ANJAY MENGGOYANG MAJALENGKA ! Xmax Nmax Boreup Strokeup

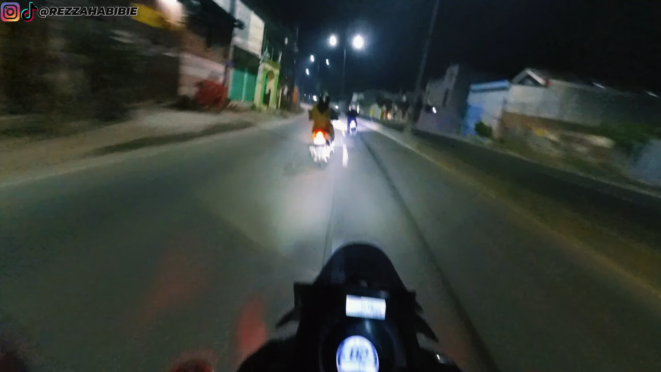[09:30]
Menuju ke Cikarang. Jalanan landai-landai. Dan kanan kirinya ini sawah guys, jadi anginnya kenceng juga nih, lumayan nih. Nih kiri ini sawah nih. Biasanya kalau sunrise di sini bagus, tapi karena kita masih gelap gulita guys, masih jam 5 pagi, jadi nggak kelihatan apa-apa nih teman-teman. Oke kita, awas tikung-tikung nggak tikung.
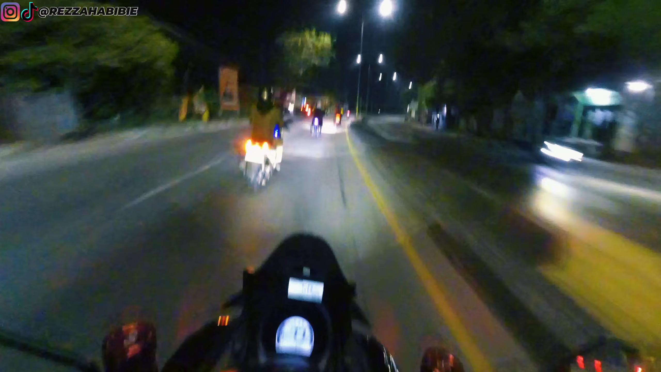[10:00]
Mobil keluar kiri. Nah, ini harusnya sawah-sawah guys. Tuh, sawah gede kan dia. Tuh. Oke, teman-teman. Kita... ini sama Putra. Oh iya, Putra. Apa? Nggak bisa, mesin saya standar, Om.
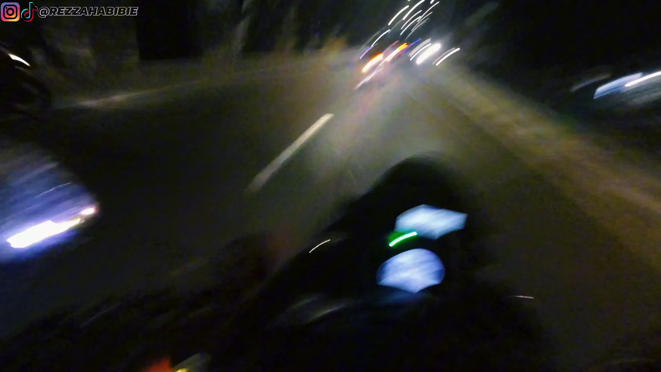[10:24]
Standar, Om. Oke, ini rombongan semua guys. Wah, maju lah. Awas kanan ada truk berhenti ya, ada kanan truk berhenti. Oke. Nah, awas ada truk odol di lane kanan. Put, tembak put.
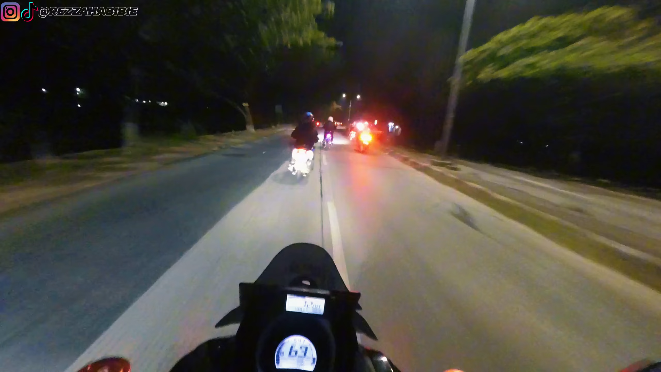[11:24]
Wah, spek. Tuh, belakang lo ada spek, ikut itu. Ya kan teman-teman kalau di sini langsung pada gas semua guys, ya wajar lah. Track high speed ya. Awas tuh, kalau masuk. Awas bumpy. Ini dengan anak turbo nih. Gila anak turbo, awas.